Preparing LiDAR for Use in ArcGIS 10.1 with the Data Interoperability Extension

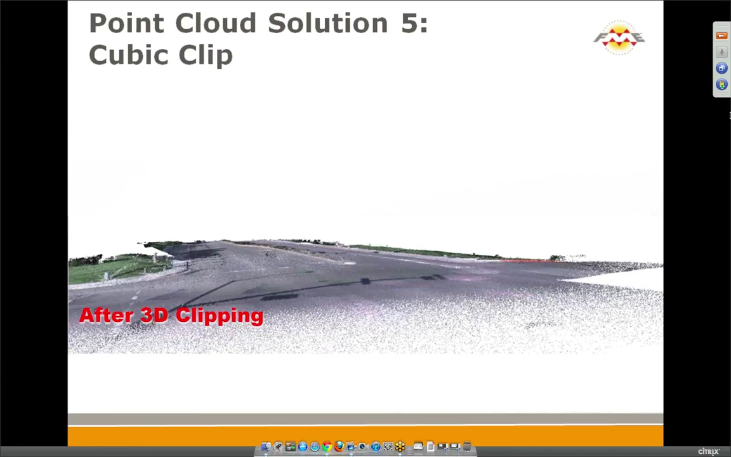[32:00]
I don't say that FME is a great feature extraction tool, but sometimes you can do something like this. Of course, you can thin points from a point cloud. If you have really huge point clouds, you can make an overview.
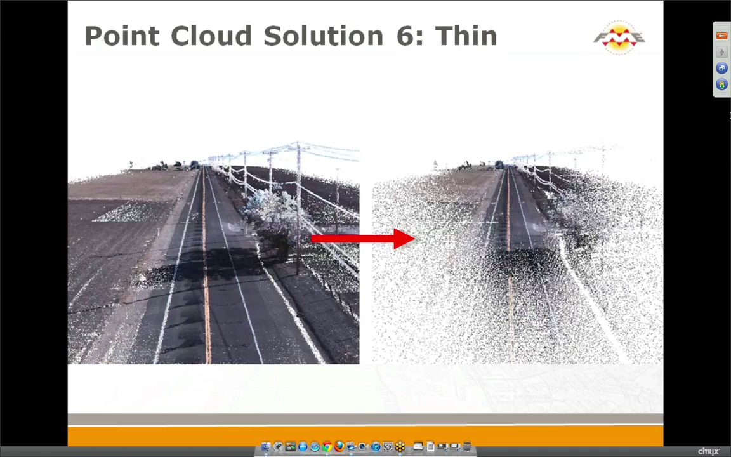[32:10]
For example, you combine lots of point cloud for a county or a state and you would like to make some overview point cloud. We can do that with point cloud thinner
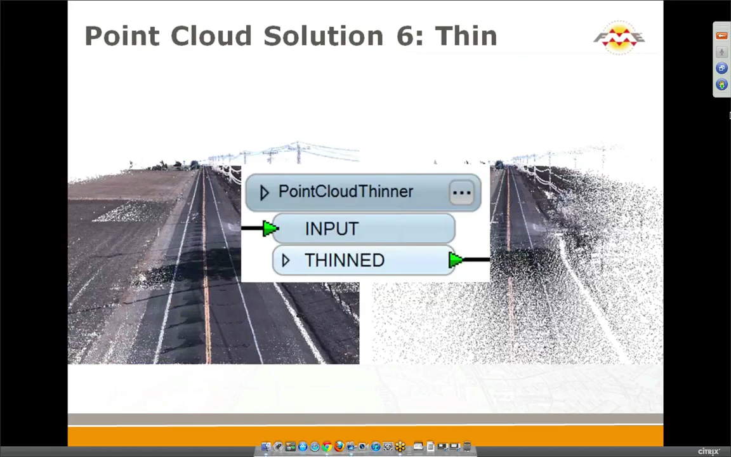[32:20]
transformer by saying keep me every nth point, say every second point, or say I don't want. I would like to have no more than 10 million points.
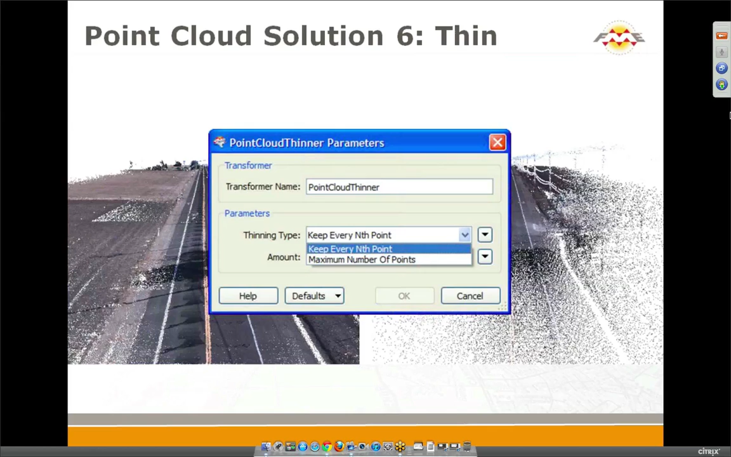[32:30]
We can generate surface and you already saw that.
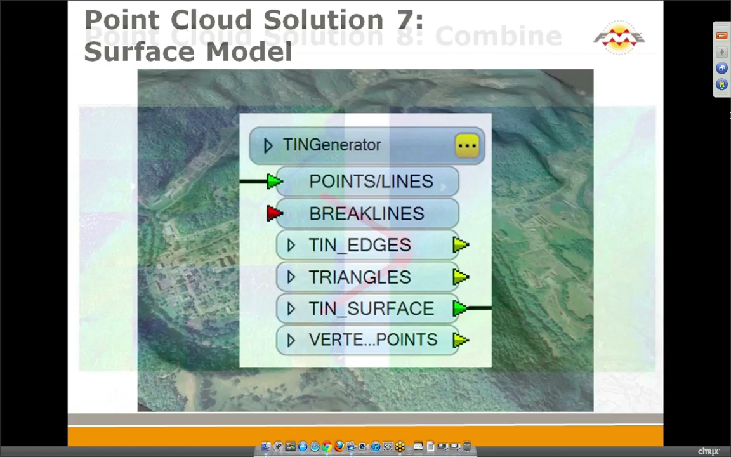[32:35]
We can combine point clouds.
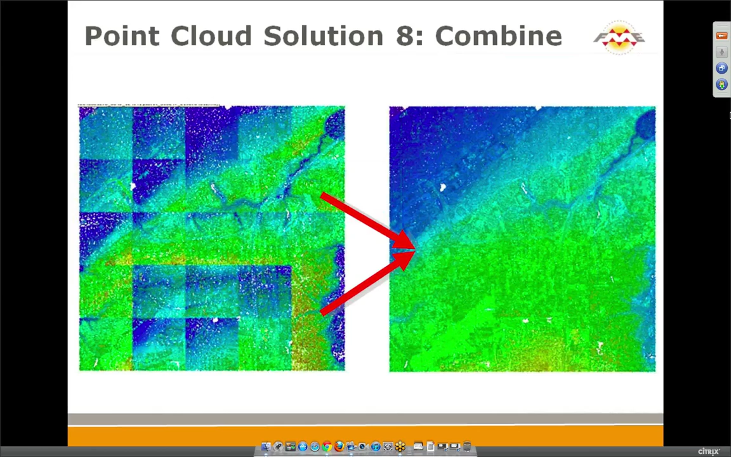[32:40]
It's an obvious reason when you have multiple smaller point clouds if you would like to have a single point cloud. But we also can combine practically any geometry to a point cloud.
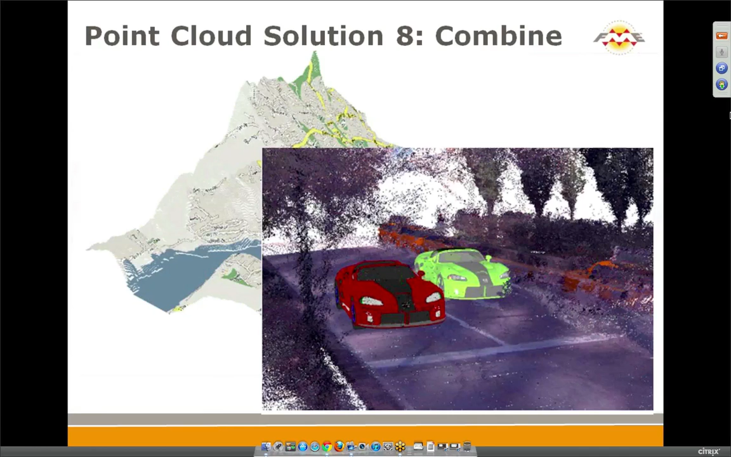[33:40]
And this was another customer request. Yes. So you will hear a few more times that our new functionality is based on customer requests. So if you have texture on your, say, SketchUp model or CTGML model,
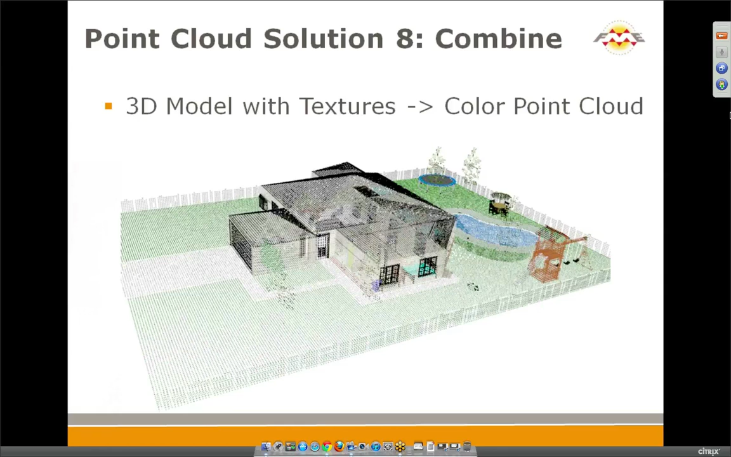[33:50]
we also will carry them through make color point cloud based on texture colors.
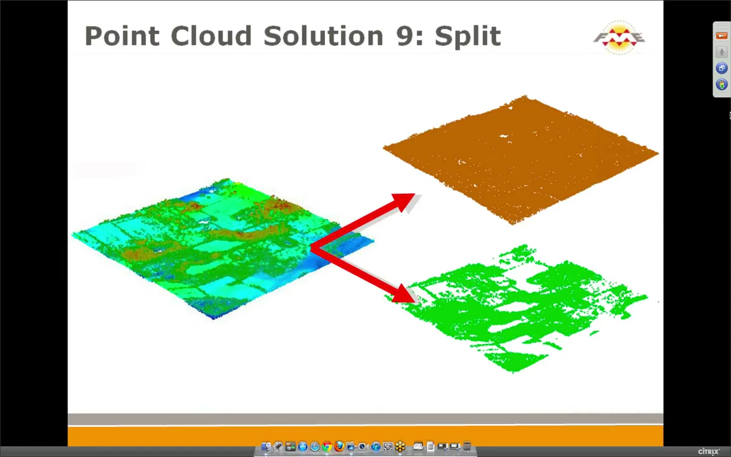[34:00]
We can split point clouds. Of course, we support some traditional splitting by return or classification.
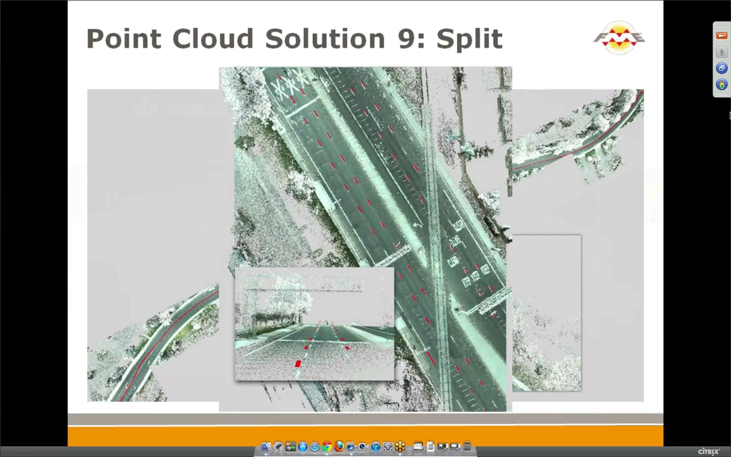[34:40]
We will show how can we extract yellow marking on the road.